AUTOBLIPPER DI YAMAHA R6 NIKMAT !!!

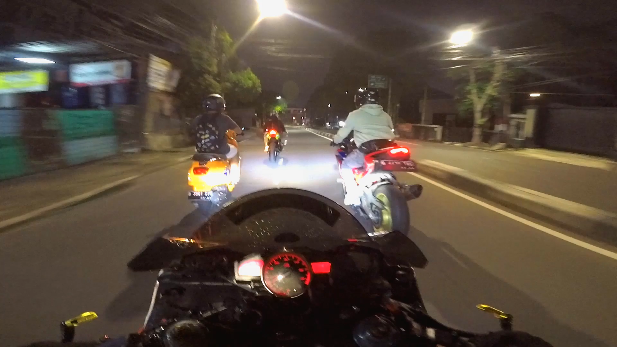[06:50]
Udah netral sendiri cuy Geren juga ya Adanya quick shift itu membantu banget guys Jadi kita gak usah ribet-ribet
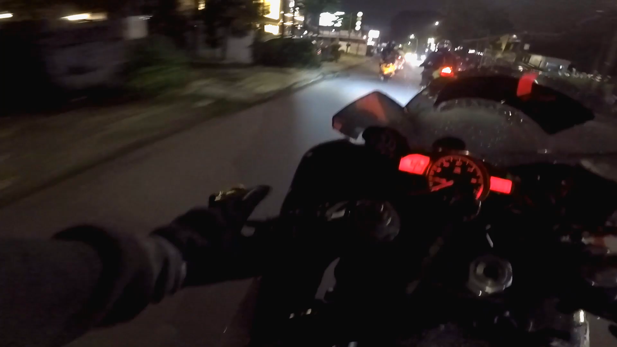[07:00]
mencet kopling ini ya Jadi kita mencet kopling nya pas pengen berhenti aja Pas kayak lampu merah gitu Pas di jalan kita tinggal ubah gigi aja Gak perlu mencet si
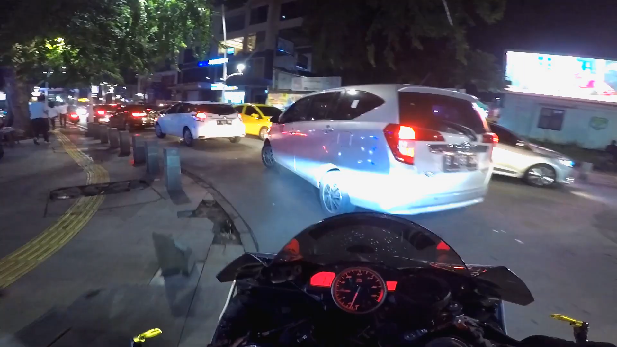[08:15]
Ini di daerah Burkem guys Tempat biasa Sanmori juga Dan ini malemnya rame banget gini
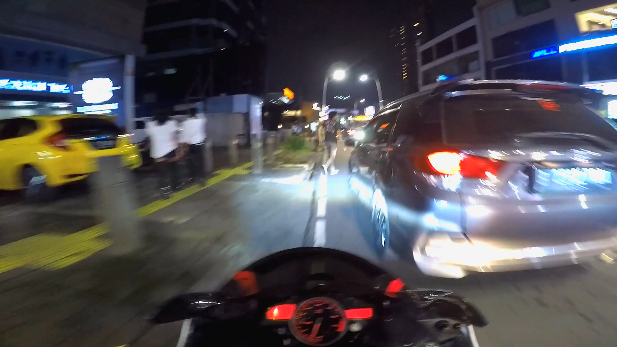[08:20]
Nih ntar kalian bisa liat sendiri Burkem pasti nanti bakalan jadi tempat parkiran mobil deh Kalian bisa liat sendiri Macet banget coy Nah jadi ini di daerah Bubur Kemang Atau daerah Kemang ini macet banget guys Emang ini tadi kita salah jalan coy ya Aduh Jadi nanti depan itu antasari Dan ini disininya macet banget Karena depan tuh ada lampu merah
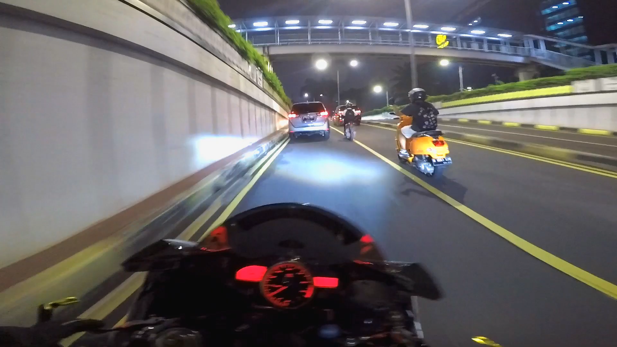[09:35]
Wah kita ke kiri coy Jadi intinya ini kita Enernya santai-santai aja Karena masih rame orang Kita jadi Ya nikmatin motorannya aja Nikmatin angin ya Karena seru buat ini Habis hujan tuh seger gitu Dan syukurnya nih Gak terlalu becek banget gitu jalanan Jadi ya nggak nyiprat gitu Kalau misalnya sendiri jalanannya udah Ya lumayan kering lah tuh Asik Soalnya kalau becek ada genangan air tuh Pasti nyiprat dan males banget cuy Licin ngeri
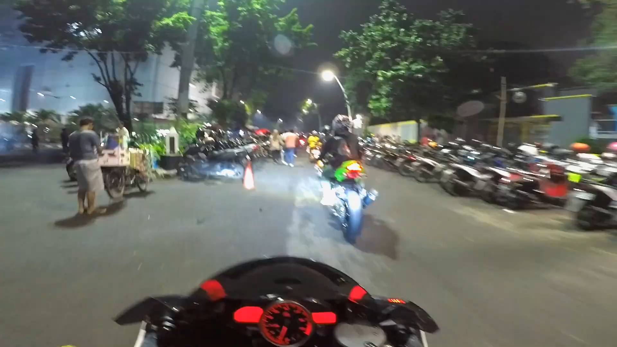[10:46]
Mana ya satu lagi Wah ini Macet banget rame banget maksudnya